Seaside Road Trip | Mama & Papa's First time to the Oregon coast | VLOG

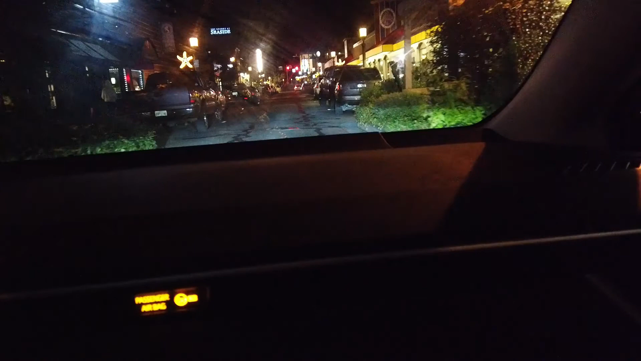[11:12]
This is the downtown of Seaside during night time. So here, there's some restaurant over here.
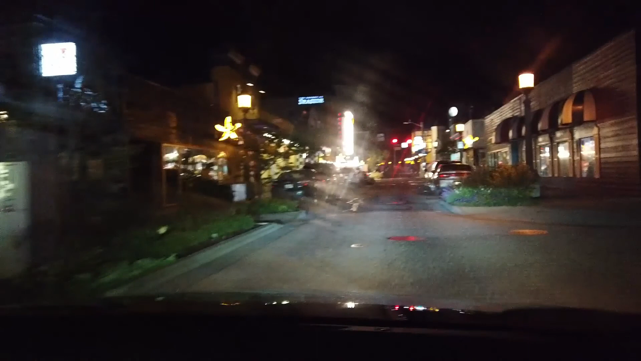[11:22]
It's very cold, so that's why you cannot see people hiking because it's very cold. But it's very nice. It's a cute town.
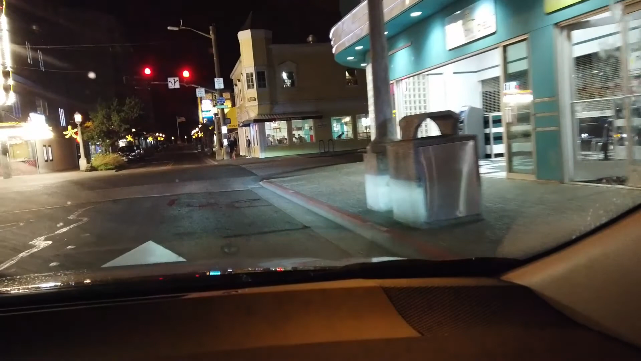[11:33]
It's a small town, but at least it looks like decent towns. Oh, there you go. That's the resort at Seaside. It's a timeshare.
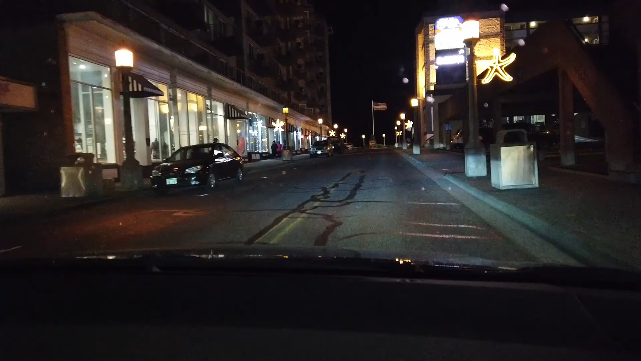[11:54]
See from the flag how windy it is. Look at the flag.